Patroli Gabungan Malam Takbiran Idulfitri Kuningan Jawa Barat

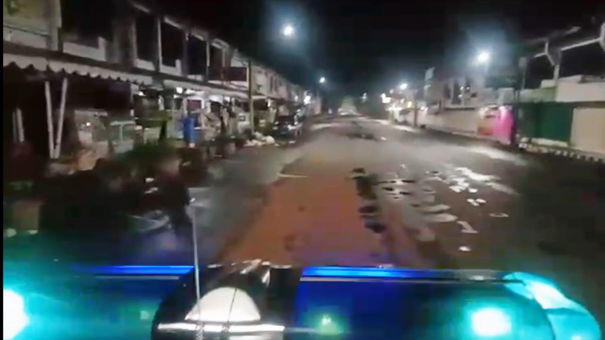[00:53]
Ganesta Entertainment. Selamat datang di Jalan Siliwangi, tidak ada aktivitas karena akses ditutup di sini. Kita lihat, sahabat mahal, ini di
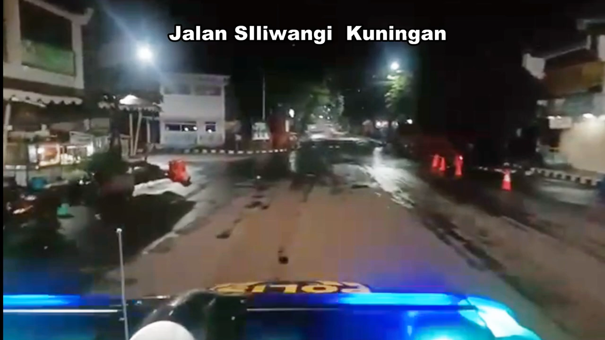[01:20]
Jalan Siliwangi, kita berada di Jalan Siliwangi.
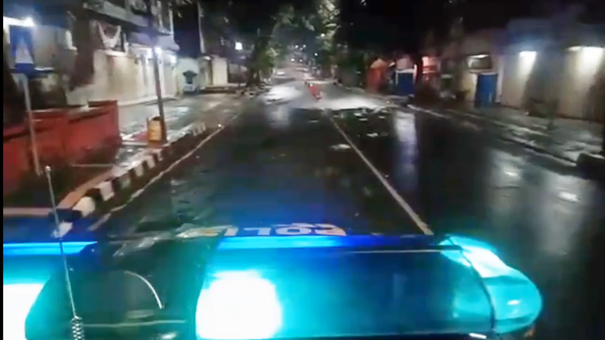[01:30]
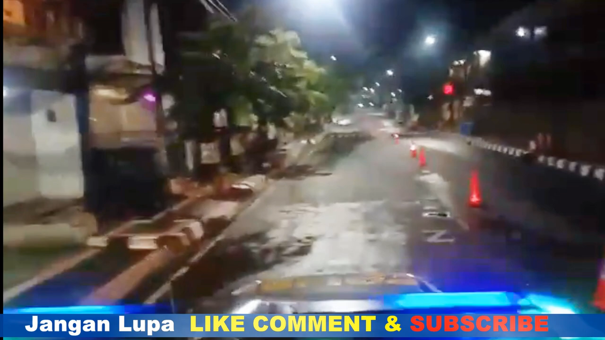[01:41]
Selamat datang di
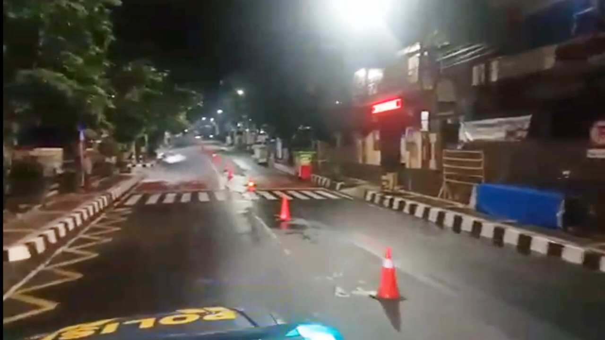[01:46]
Jalan Siliwangi. Ini kita sudah berada di depan Surya atau Serba.
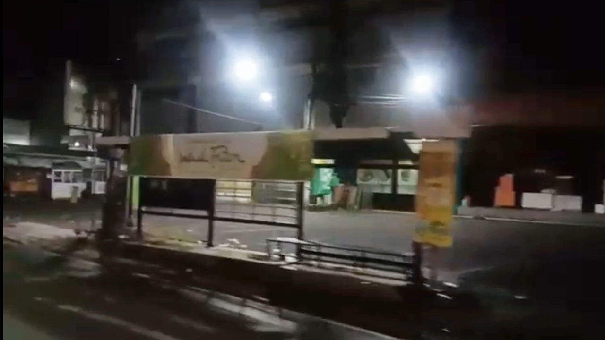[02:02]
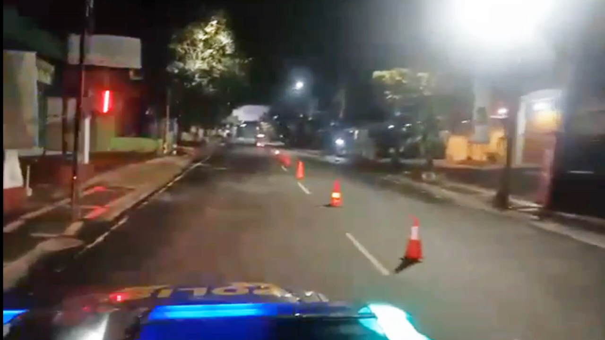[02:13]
Ini sudah berada di Jalan Siliwangi.
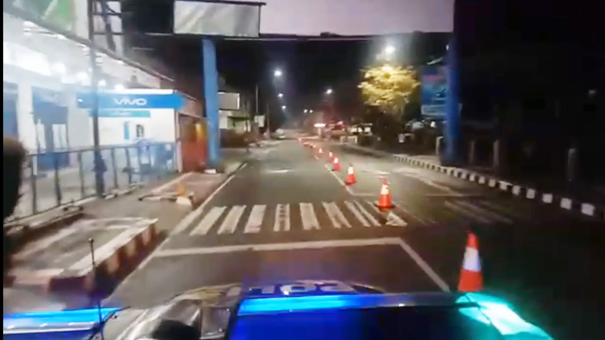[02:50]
Situasi terkini Jalan Siliwangi dan kita
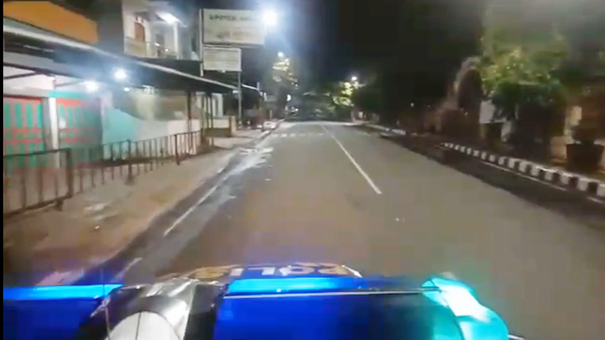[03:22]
sebentar lagi sampai di Pendopo, Kabupaten Kuningan. Dan kita lihat, di sini biasanya pusat dari keramean, biasanya pusat dari keramean. Kalau malam takbiran atau malam Aido Fitri, inilah pusat-pusat keramean di sini. Dan Alhamdulillah tidak ada kegiatan di sini ya, tidak ada kegiatan.
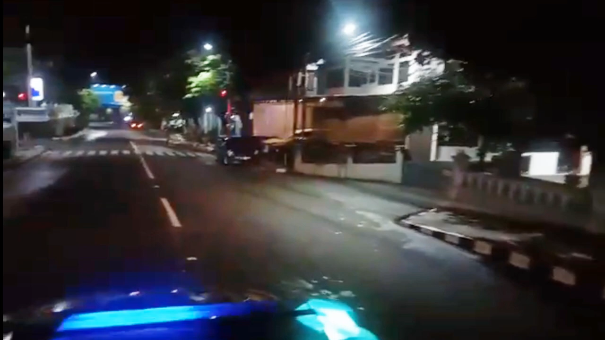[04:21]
Kita akan menelusuri di Pandapa Paramarta ya.
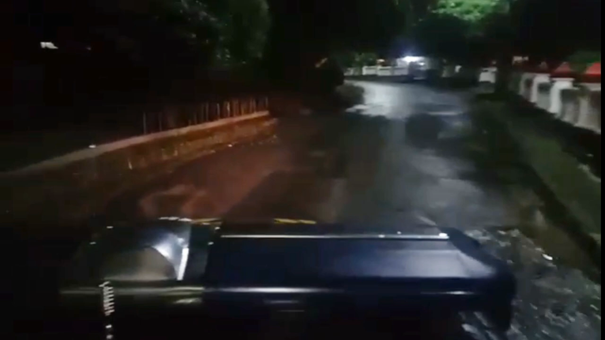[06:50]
Sengaja, lampu rotary-nya kita matikan. Supaya kedatangan kita tidak diketahui oleh mereka.
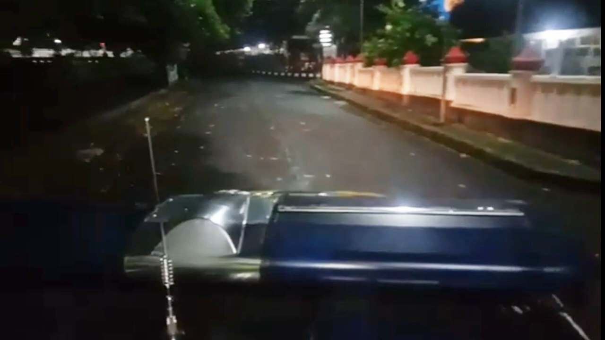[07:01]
Kita berada di Perpustalan Daerah. Dan arahnya mungkin kita akan ke arah...
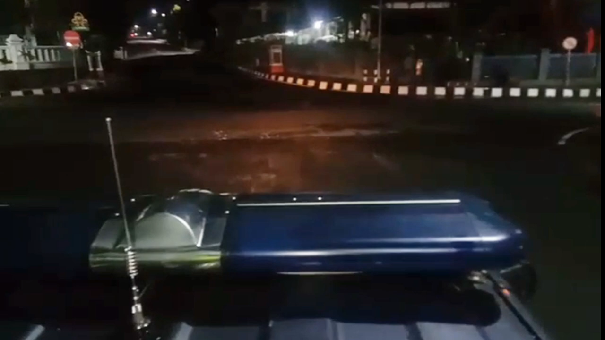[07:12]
Mana nih? Ke arah Cijoho ya. Ke arah Lamer Cijoho.
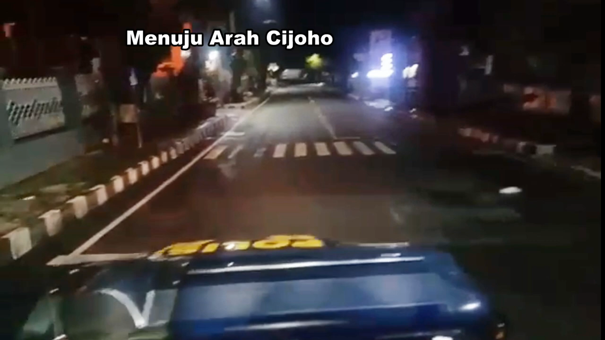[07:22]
Mudah-mudahan di sini tidak ada pelanggaran. Tidak ada pelanggaran.